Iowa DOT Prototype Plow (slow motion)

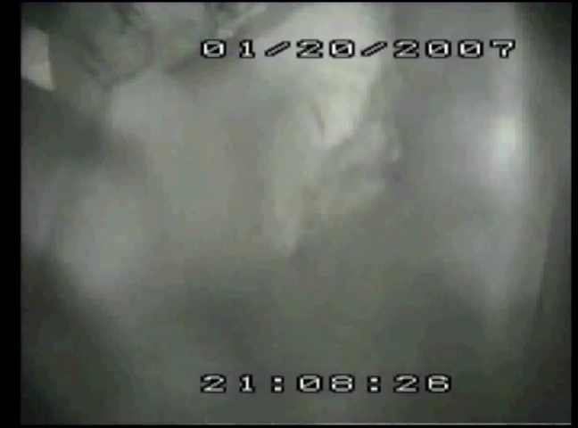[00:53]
This clip was taken at night, so it's a little harder to see, but notice this would be in a heavier snow area.